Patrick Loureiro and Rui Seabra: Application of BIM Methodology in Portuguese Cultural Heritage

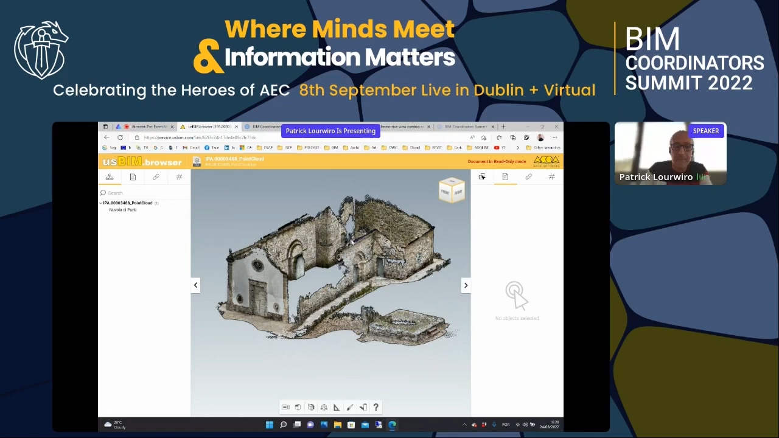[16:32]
This here, it was done with an iPhone, telephone. So some information was lost, but once again, this is only a mock-up.
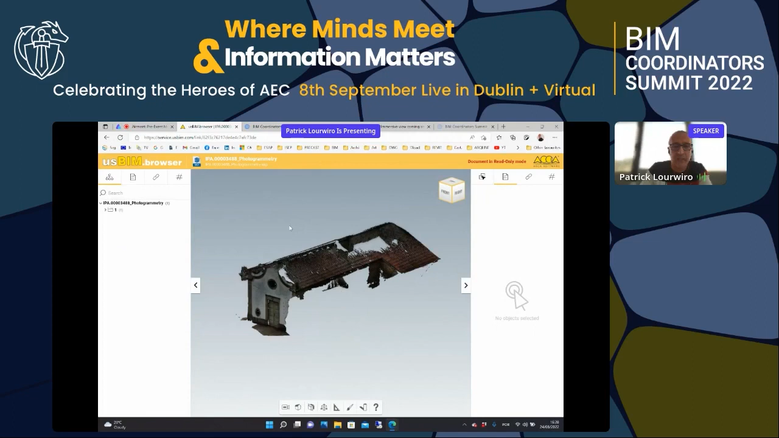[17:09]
Once again, was done with the iPhone.